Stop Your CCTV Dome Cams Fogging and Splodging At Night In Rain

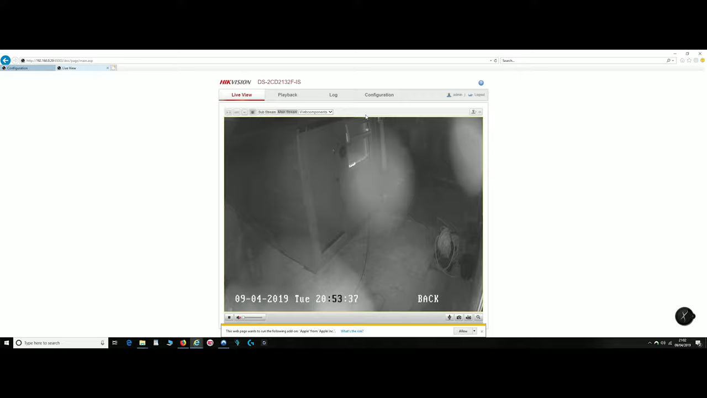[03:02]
Loads of spots and blurs and that, and it's sometimes there's so many you can't see anything at all.
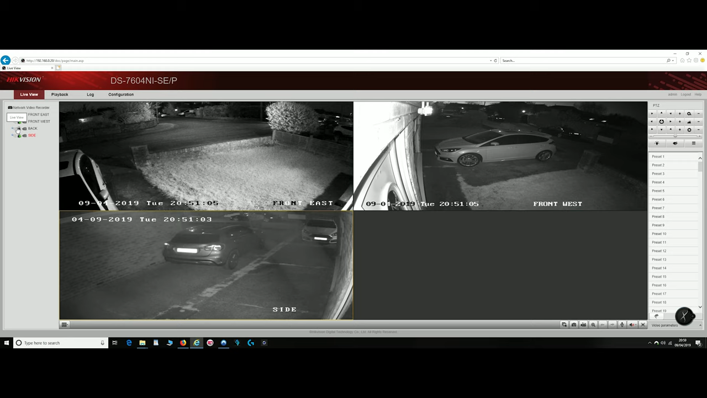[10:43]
Okay, that's before cameras. Now these two here, this is using a separate IR emitter, and as you can see, it's going right down the street. This is using, this is one of the pig eye ones. This is the new pig eye one. I had three cameras originally.
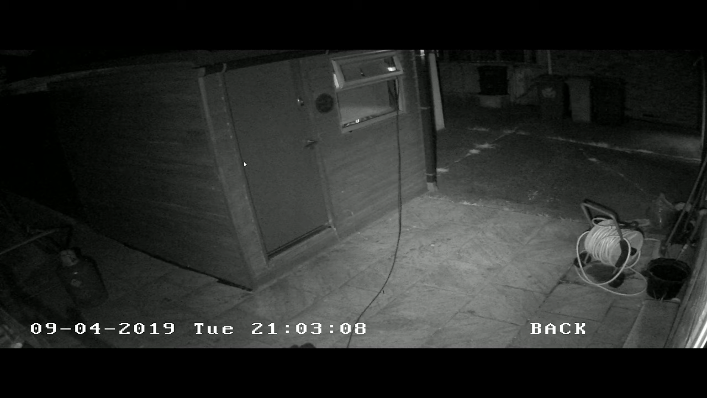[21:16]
But you can experiment around with these yourself in the settings that, as I showed you earlier on.
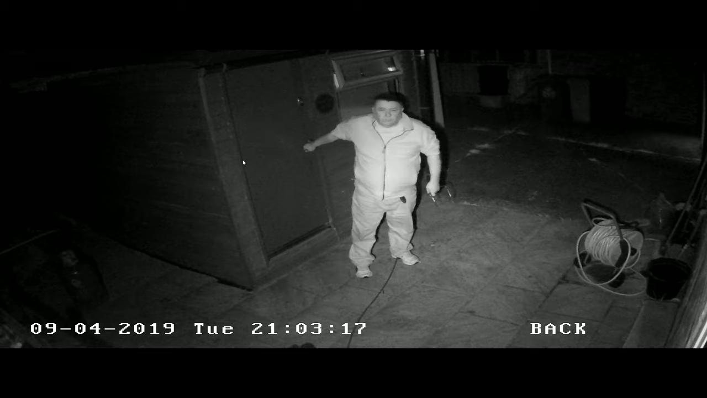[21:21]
But there's me. So it looks a white fleece that, but it's actually a pitch black one. And you can see I do look a lot clearer.